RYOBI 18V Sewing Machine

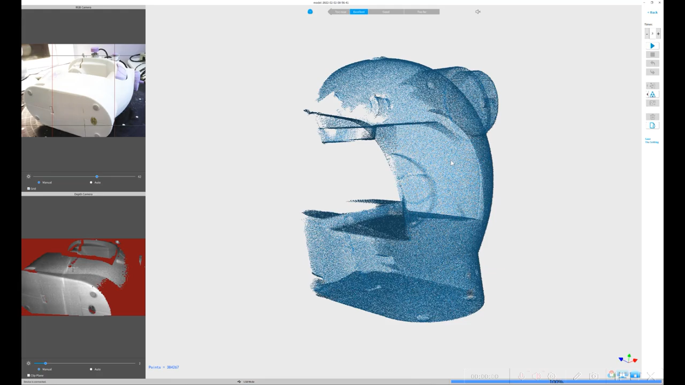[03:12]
Here's the point cloud I got from the scan.
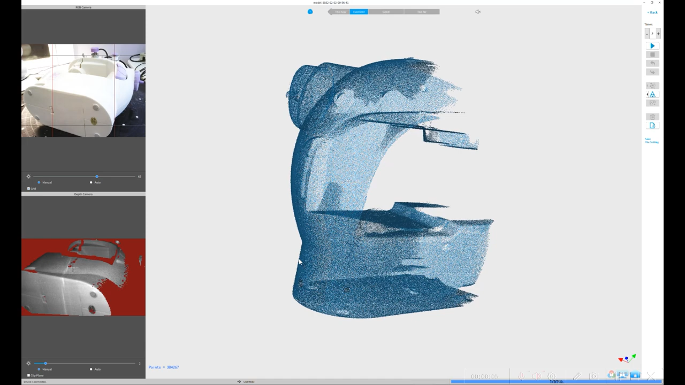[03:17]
You can see I only did the back of it.
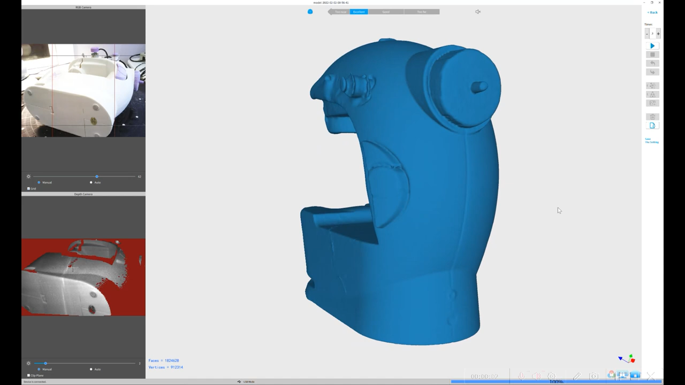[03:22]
And then I made a watertight polygonal model out of it.